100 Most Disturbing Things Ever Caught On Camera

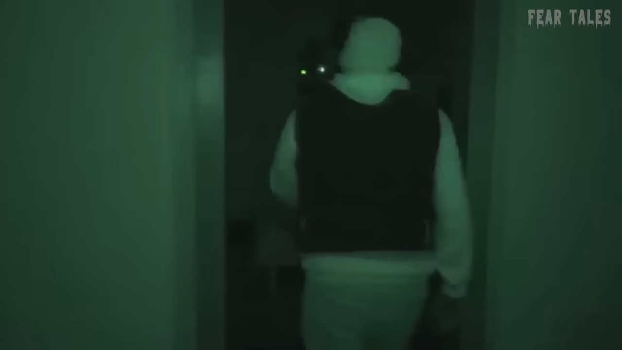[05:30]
Simultaneously, their equipment registers an unusual signal, coinciding with a loud thud.
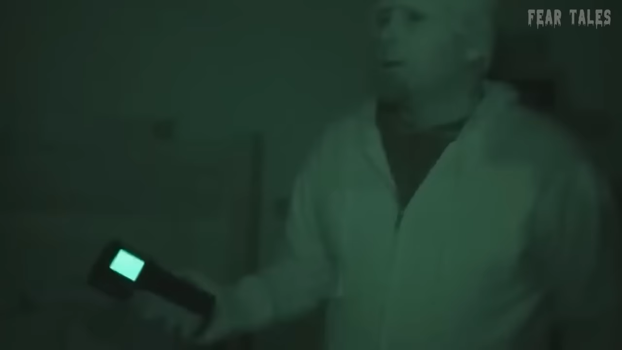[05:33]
Here is another perspective on the same incident.
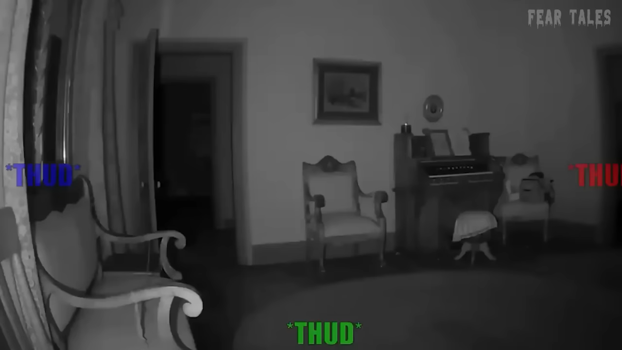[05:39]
Loud thump back there, Sean, with you. What? Loud thump back here with you. Hello? Later on, Sean enters a room that fills him with unease,
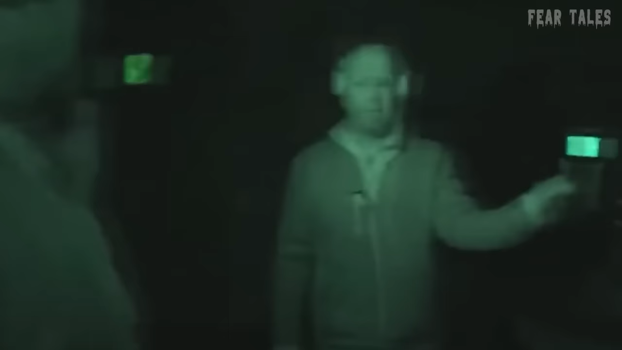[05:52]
and then an unexpected event occurs.
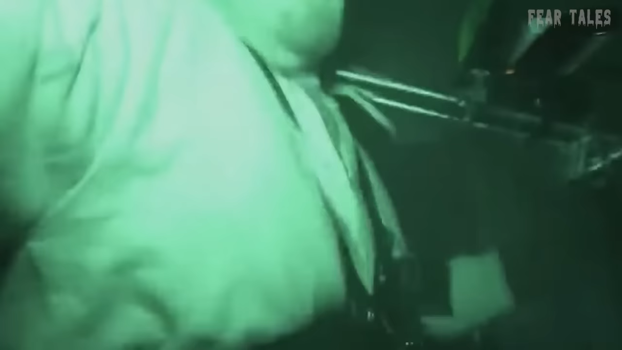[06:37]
Undoubtedly, something resides in this house, whether it be a demon or simply a disgruntled poltergeist.
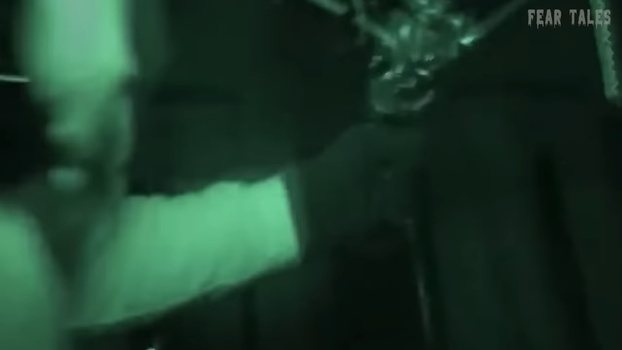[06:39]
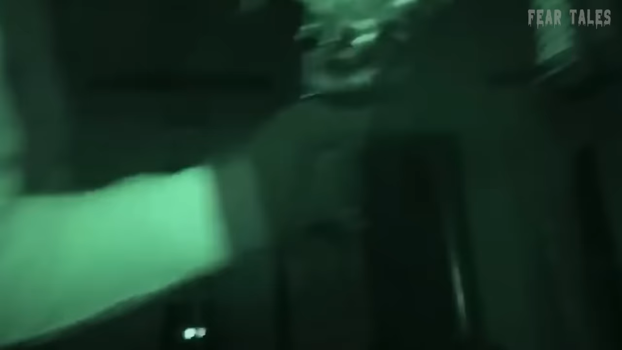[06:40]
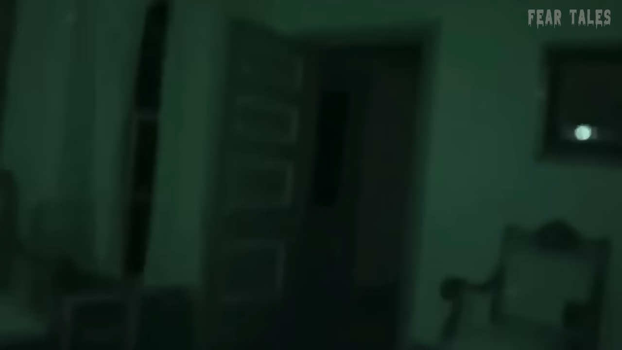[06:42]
And it is adamantly clear that this entity is determined to expel them.
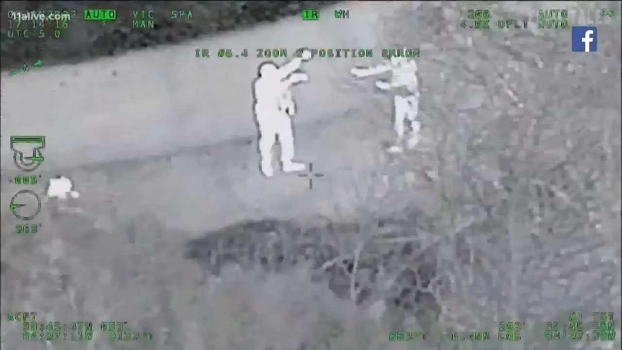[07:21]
However, his attempts to escape on foot were short-lived, as the pursuing officers swiftly catch up with him and apprehend him.
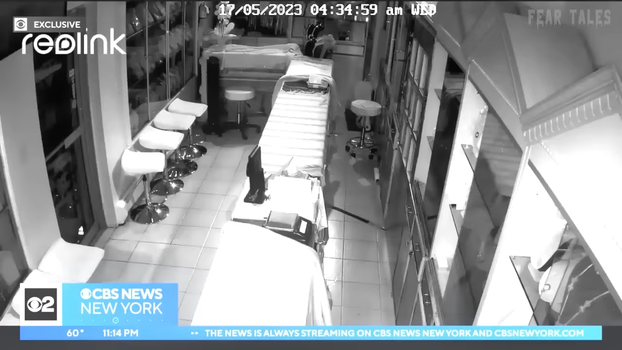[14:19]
At around 4:30 a.m. last Wednesday, exclusive surveillance footage reveals the perpetrators lifting the gates of the Ramadan Jewelry Company. One of them covers a ring camera, while another carefully breaks the glass of the front door.
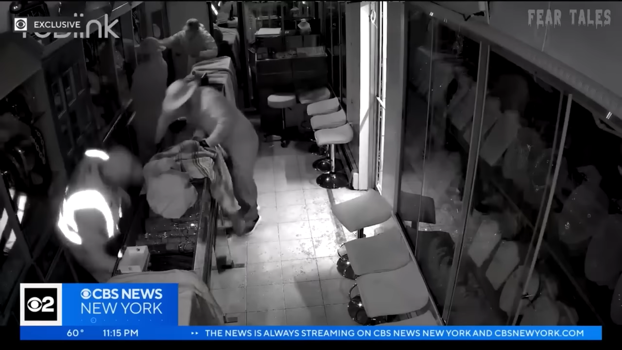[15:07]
The family residing nearby heard the store's alarms go off and waited for the police, but the truck used by the burglars escaped.